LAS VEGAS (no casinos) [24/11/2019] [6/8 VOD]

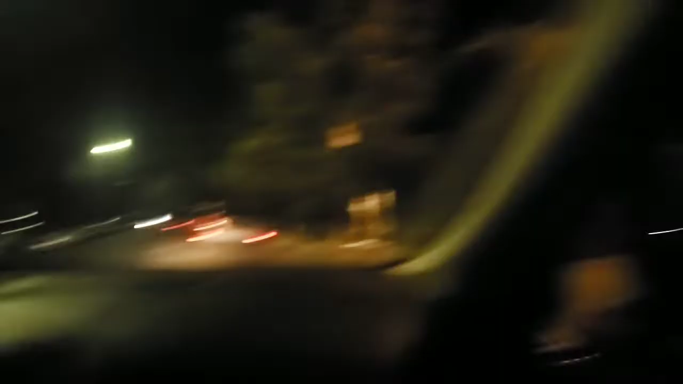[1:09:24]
Yeah, and then park. Go straight. No, actually, yeah, park like right here. Yeah, it's like right here. Is that them? Yeah, yeah.
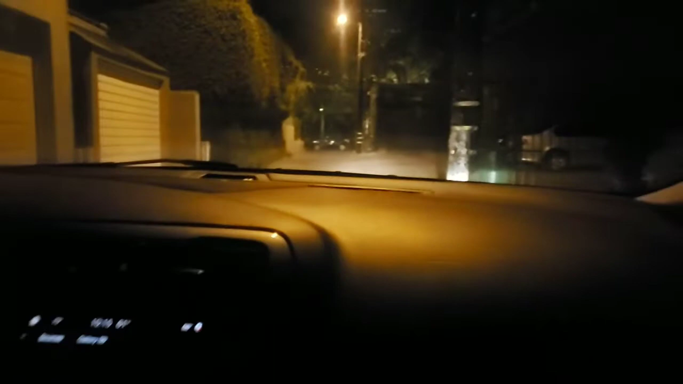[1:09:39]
That's him. Just park, like, pull right there.
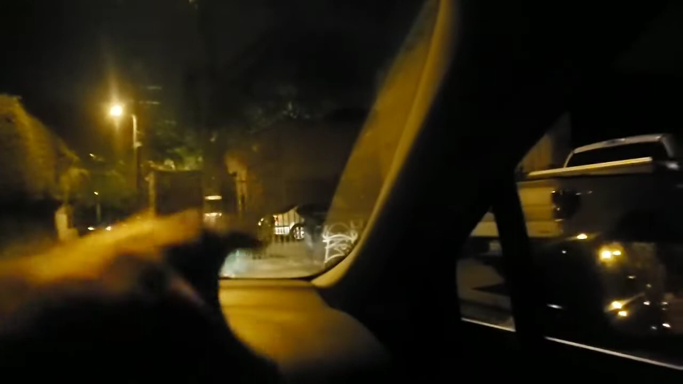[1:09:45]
No, oh, right here. Yeah, that works too. Oh, that's a tight squeeze.